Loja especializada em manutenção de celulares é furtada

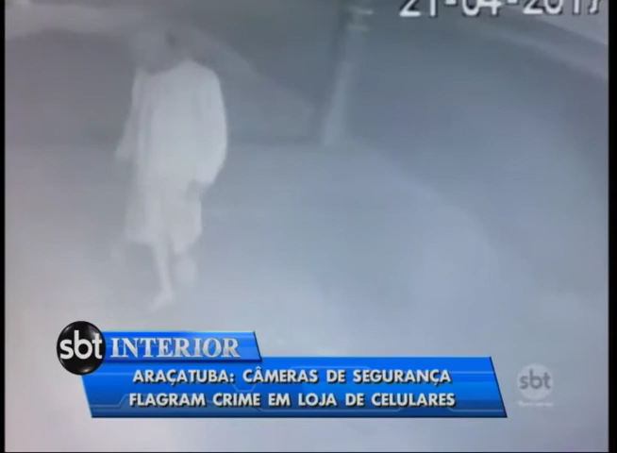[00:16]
Ele olha para os lados e logo na sequência, com uma barra de ferro, consegue arrombar a porta da frente da loja.
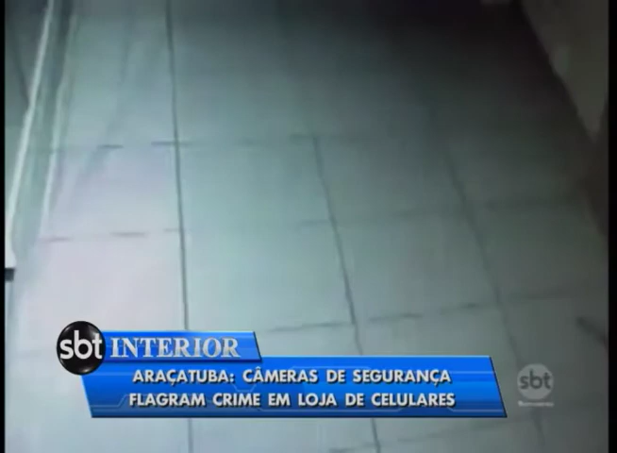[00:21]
Ele entra e em seguida procura algo de valor, mas não encontra. O criminoso então vai para o fundo do estabelecimento, local onde não tem câmera de segurança. É nesse momento que o alarme dispara e o bandido se assusta.
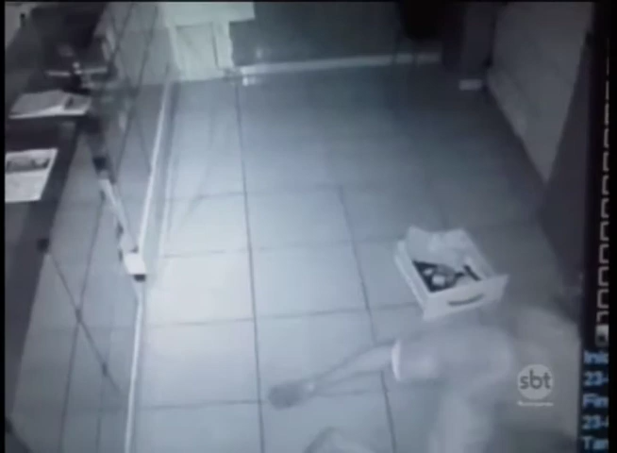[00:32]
Ele foge levando uma gaveta cheia de peças de celulares usados.